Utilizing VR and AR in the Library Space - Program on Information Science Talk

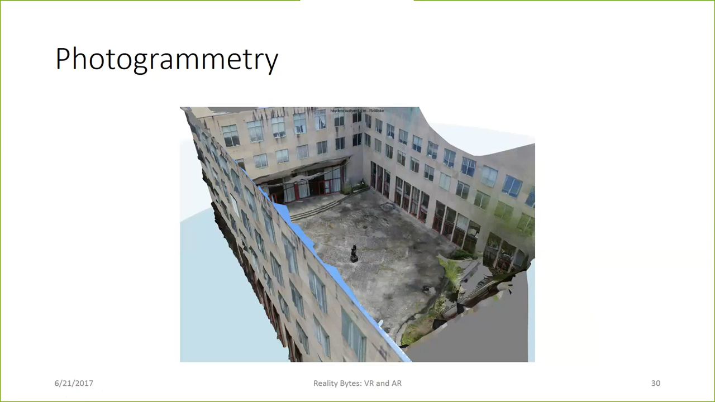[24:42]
So, camera-based 3D scanning can then be used or in through a 3D modeler and loaded into the VR space. You can also generate 3D content via relatively low cost equipment like a sense scanner. Everybody say hi to my son. So you can generate 3D, the point is, I guess, any existing mechanism for creating 3D content can then be ported into and interacted with in virtual terms, which is more relevant when it comes to things that are higher up the scale than a cardboard,
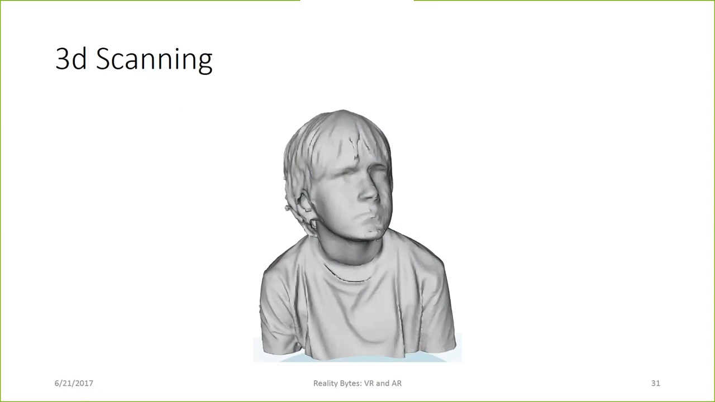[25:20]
because again, you know, the cardboard, your head's in a beach ball, so rich 3D content isn't going to be as easy to interact with. So, excuse me.